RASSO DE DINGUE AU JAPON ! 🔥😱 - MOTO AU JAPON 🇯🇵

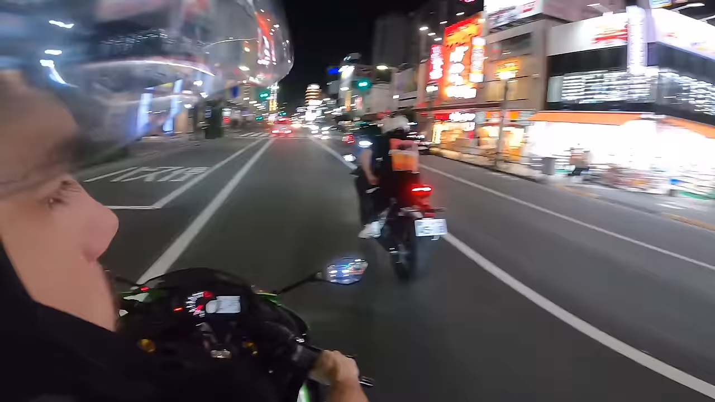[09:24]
Ça, c'est beau, c'est coloré. Ah, j'avais jamais vu jusqu'à maintenant ça. L'espèce de petit fourgon police.
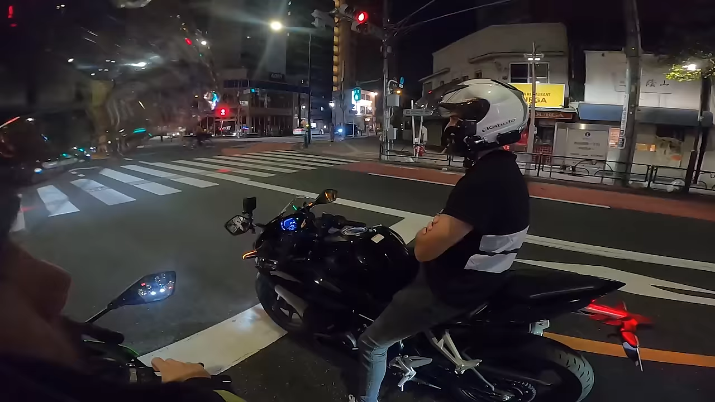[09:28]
C'est pour nous, ça? Ouais, yes. C'est un wheeling. Attends, mais ils ont les gyros, mais ils sont pas prioritaires. Ouais, de ouf.
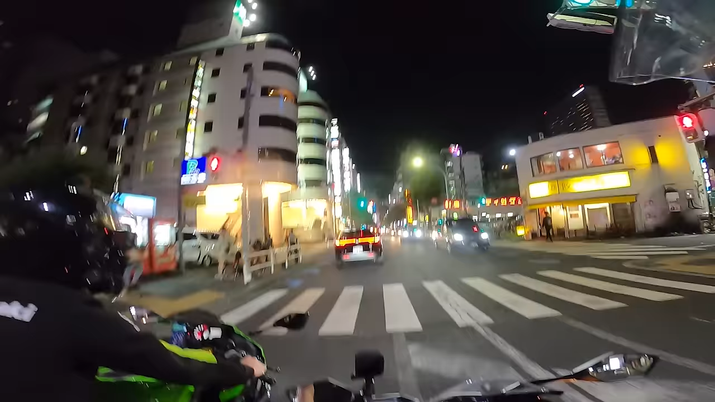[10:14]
Mais évidemment, c'est une blague, hein. C'est le quartier le plus dangereux du Japon, je crois.
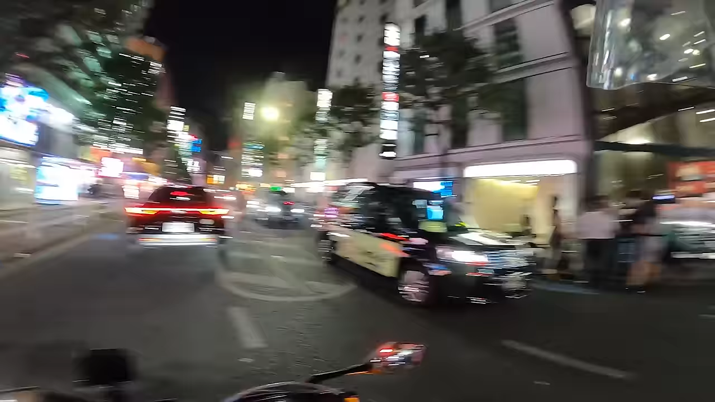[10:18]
Ouais, apparemment, ouais, c'est le quartier le plus dangereux. Ouais. Après, quand on dit dangereux, c'est, voilà, si tu fais la merde, hein. Si tu te promènes tranquille, il n'y a aucun danger. Hein. Ouais, ouais, c'est quand même assez joli avec tout, tous les luminaires, tout ça. Les gars, j'espère que vous kiffez. Moi, je kiffe. Moi, je trouve ça trop beau. C'est juste incroyable. Ah, là, c'est beau, là. Ah ouais. Là, c'est magnifique. Waouh.
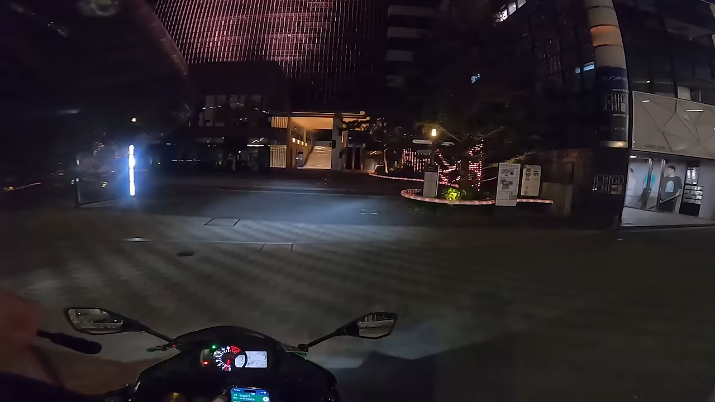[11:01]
Ah ouais, ça, ouais, bien vu.
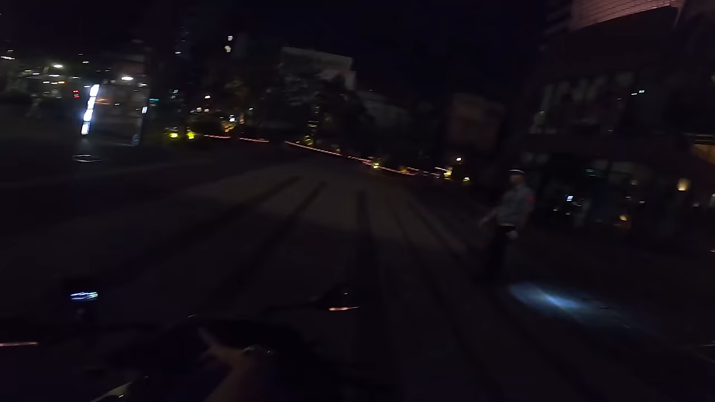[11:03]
Hello. Hello. Hello. Ok. Ok. Ok. Sorry for that.
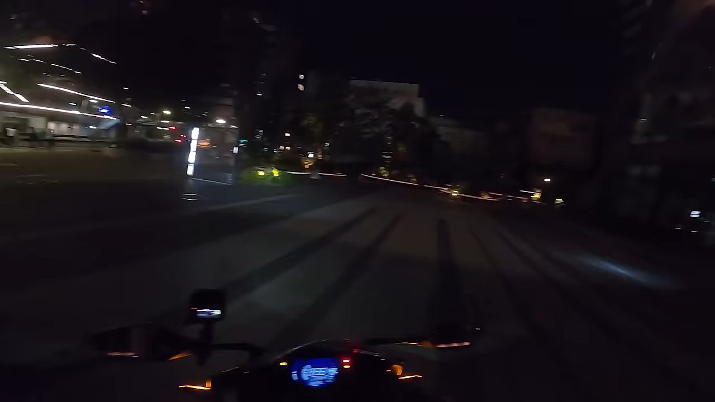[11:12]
Ok, sorry. Ah, ils sont réactifs, hein.
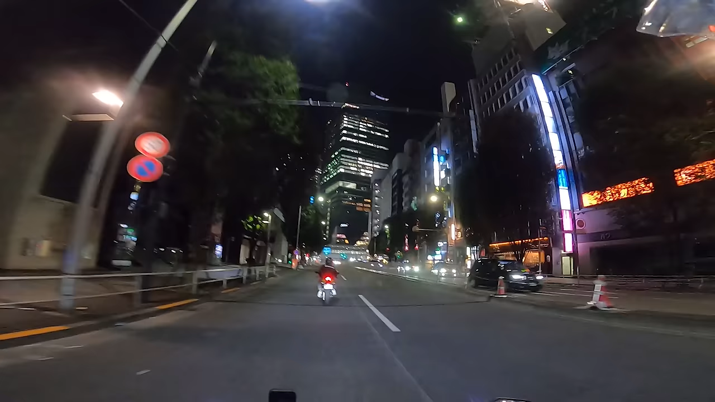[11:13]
Profitez de la vue encore une fois. Là, on est sur Shibuya. Regardez-moi comment c'est beau là, Shibuya. Oh, une Mercedes. On va leur demander pour les rassos, justement parce qu'il y a des rassos incroyables ici.
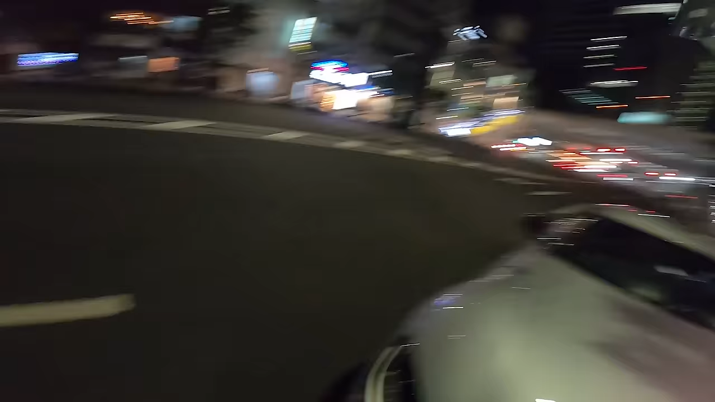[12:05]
On a une petite AMG, des ailettes en carbone, petit aileron, c'est incroyable. La petite Supra, elle est juste, elle est mortelle, vraiment incroyable.
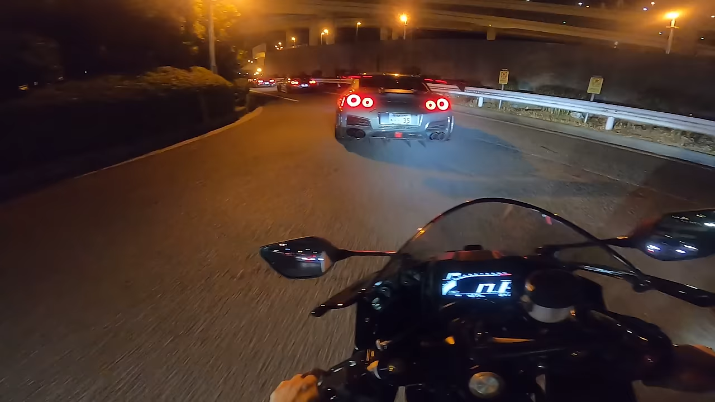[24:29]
Les gars, il y a 3 GTR-35 devant nous.
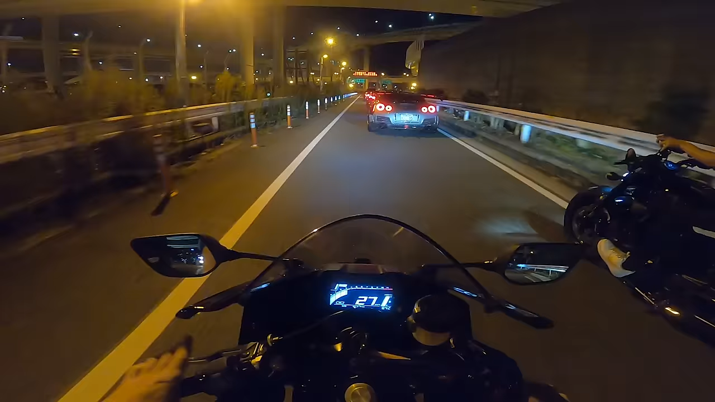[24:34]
On est derrière 3 putains de GTR. Tu n'es à mort au Japon, à Daikoku.
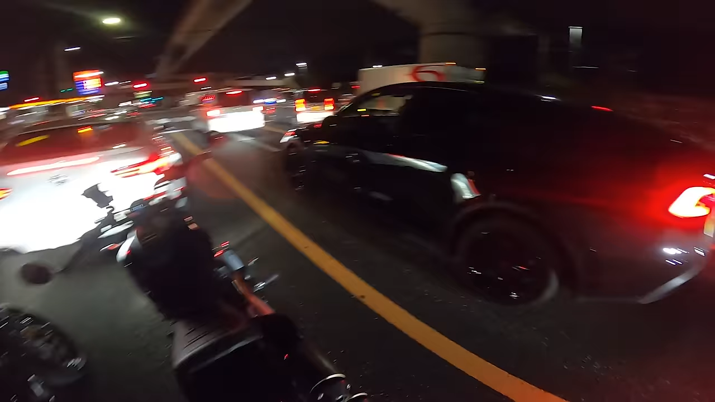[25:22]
Regarde-moi la gueule du machin. Oh, c'est un monstre. Oh, je suis pas du tout Harley Davidson, mais alors franchement, elle a une prestance. Ah, ça a rien dans le cul, ça.
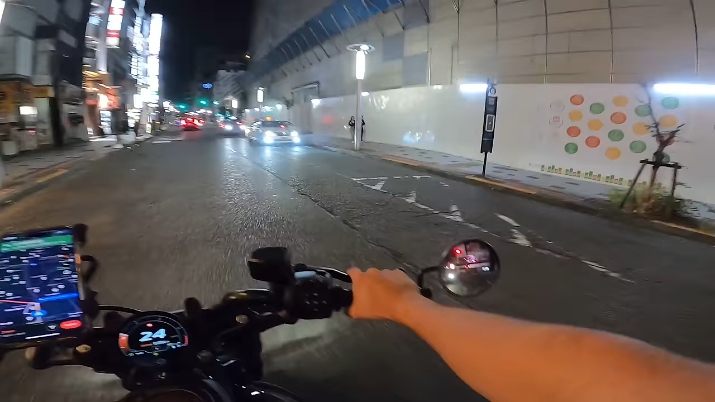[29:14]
Et là, t'étonnes pas si tu vois des gens à moitié morts sur les trottoirs, c'est normal, c'est Tokyo la nuit, ils sont tous défoncés.
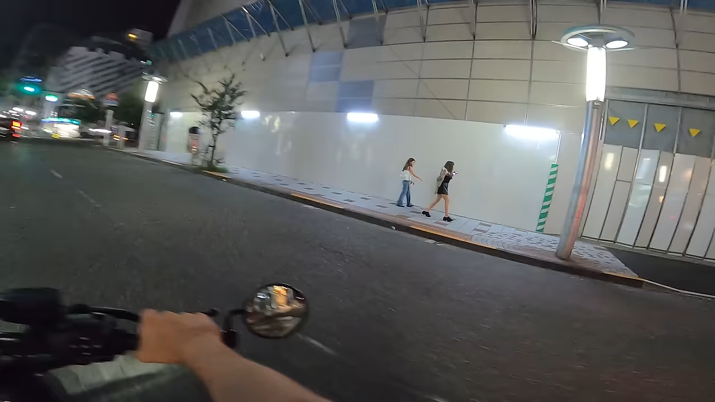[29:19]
Là, tous les gens que tu vois, les trois quarts, ils sont mais défoncés. D'ailleurs, on va aller dans une petite rue où tu vas pouvoir voir tout ça. Et tu vas voir à quel point ils sont mais morts.
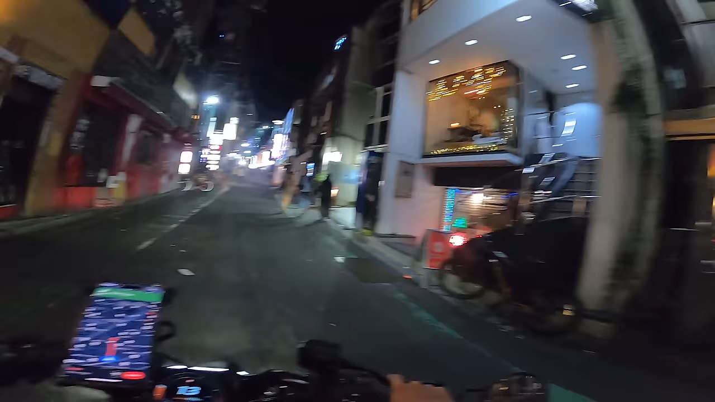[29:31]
Bon, là, t'es dans les rues de Shibuya. Y a encore pas mal de monde, hein. Et là, il est 4h du matin, dis-toi, il y a encore tout ça comme monde. Avec des machins d'ouvert, des bars d'ouvert. Des gens, regarde. Regarde à gauche.
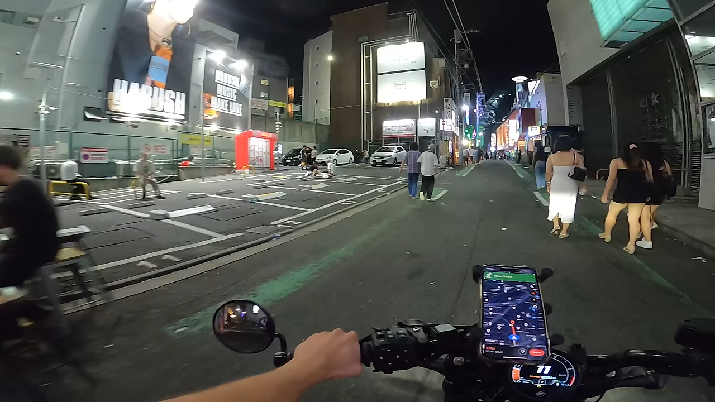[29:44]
Et ça, ici, c'est vraiment la rue pour ça.
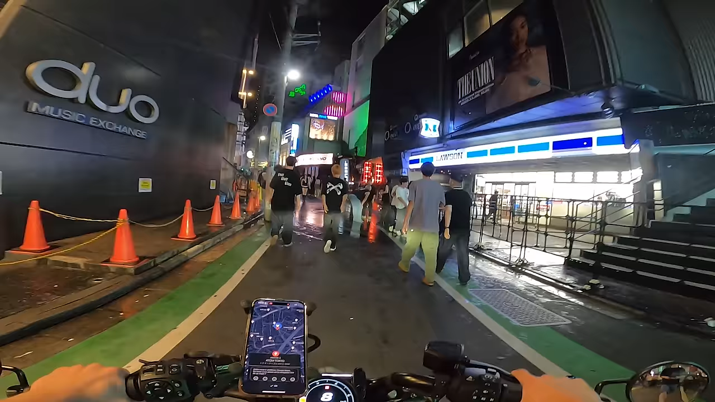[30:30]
Ça c'est, je crois c'est la boîte la plus réputée, c'est Atom. C'est la boîte la plus réputée, il me semble, de Tokyo. Putain, on peut pas se décaler cette...
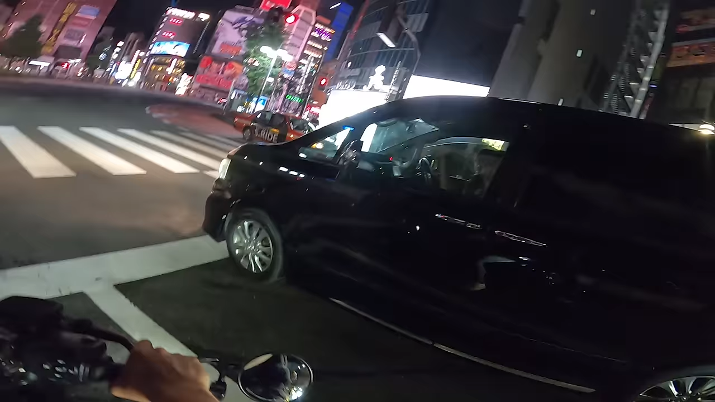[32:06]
Salut mon gars. Attends, je peux passer là? Je vais par là-bas. Yes, ok, thank you.
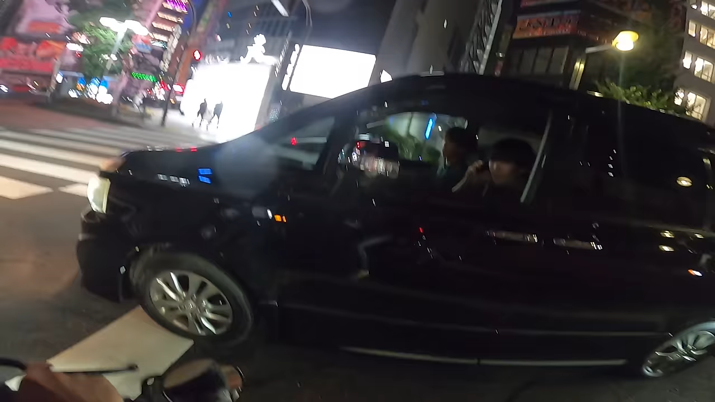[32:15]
Je suis pas sûr qu'il ait hyper bien compris. Je suis pas vraiment sûr. Je vais aller n'importe où. Je sais que je vais me tromper de route.
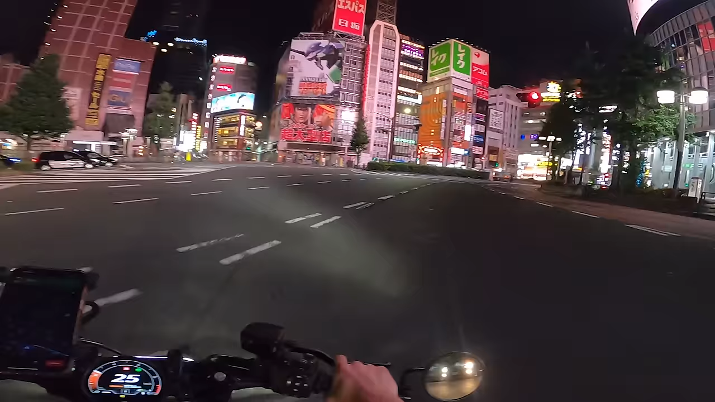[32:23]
J'imagine que c'est là, je sais pas. Je panique. Ah putain, il y avait un feu rouge. Eh, j'ai failli le griller devant la police. Écoutez les gars, je vous mets un petit peu ici pour profiter de la vue. Bon, je vais te manger, commence pas à vouloir me tester. Je vais te mettre une première, frère, t'es pas prêt. 1250, là, j'ai en dessous. Ah, c'est bon, j'ai eu une amende, c'est bon, j'en veux pas une deuxième.